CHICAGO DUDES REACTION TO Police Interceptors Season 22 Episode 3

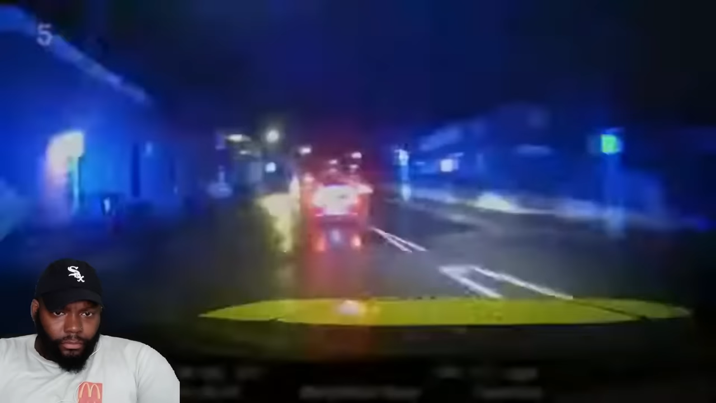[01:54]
A runaway golf driver is about to cause a nightmare on the roads. Reason for stop, vehicle's being driven slightly erratically. Why is it always a golf GT that's doing this? Quickly escalating from slightly erratic, the suspected drink driver is barreling through a residential area at 50 miles an hour. And is wet. Pause. Straight through red 8 yet, temporarily firing.
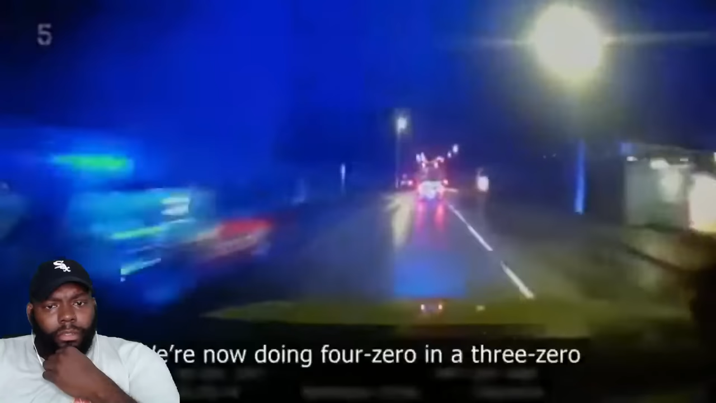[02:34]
Plus one, we're now doing 4-0 and a 3-0. Not that bad. Okay. But with the winter rain hammering down, this driver continues putting pedal to the metal. Thankfully, at 3:30 in the morning, the roads are empty as the driver tears through streets at well over 70 miles per hour. That's a lie, he just said 50. In the suburbs, packed with playing fields and alleyways, it's a decamper's dream.
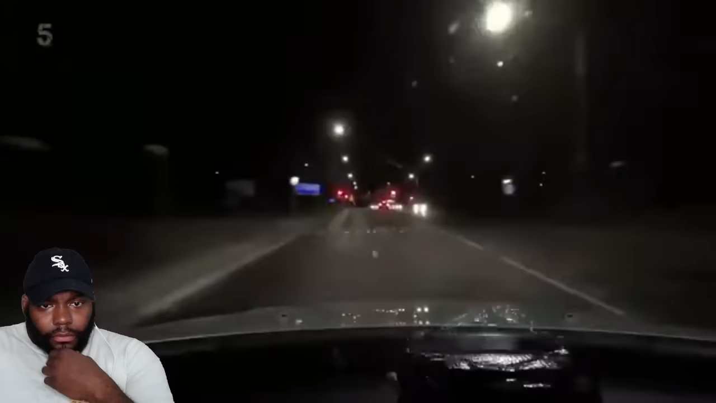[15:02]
Got somebody who's been seen leaving the pub a little worse for wear. He's got into a red Audi. We've now got a police officer behind it on the ring road. So we're just going to try and catch up with it.
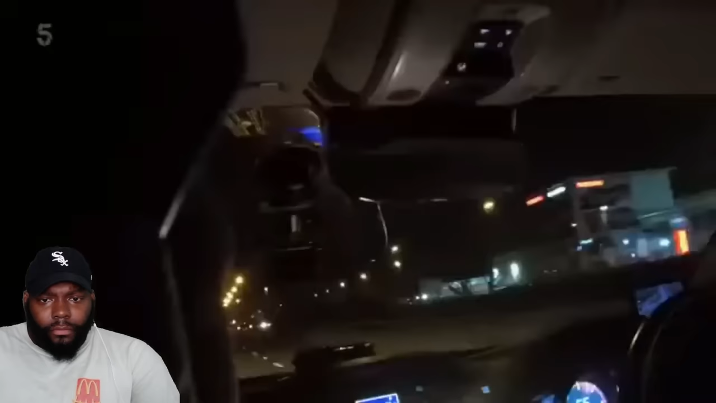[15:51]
To keep the driver's journey into touch, the plan is to wrap the Audi in a three-car box.
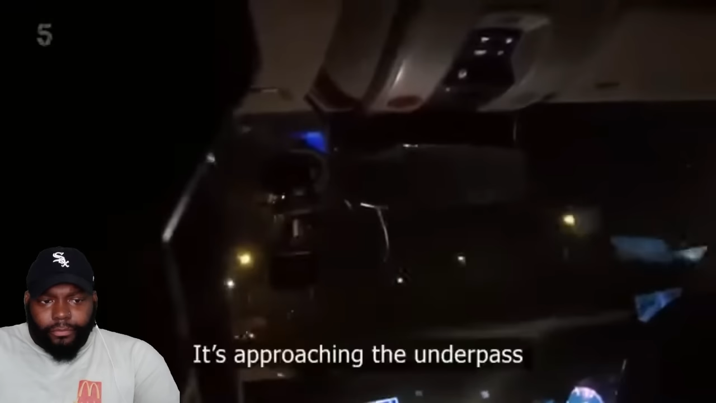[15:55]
Approaching the underpass, what is it, T-Pat?
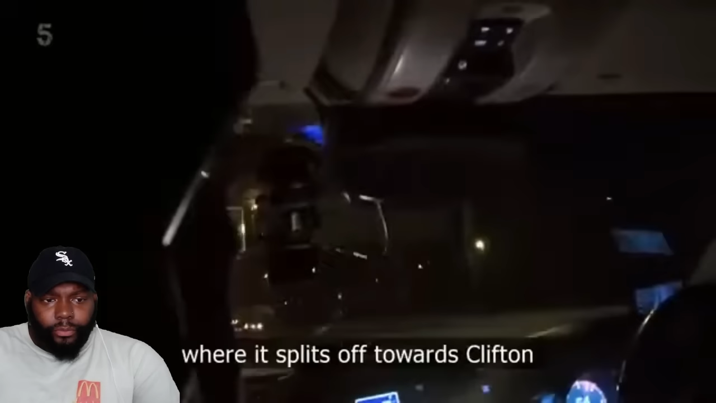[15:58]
Splits off towards Clifton.
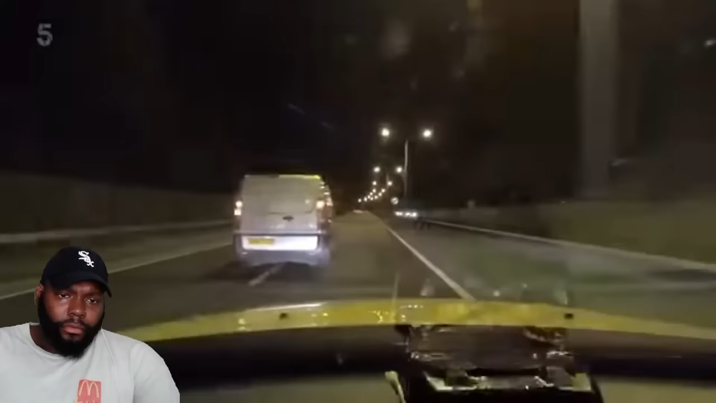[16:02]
A second unit gets behind the red Audi. Currently a lane two. Closely followed by Rob and Ian. Zulu 5, we're just coming up behind you, Clifton Boulevard. Got your third TPAC in the stick now, we're at the back.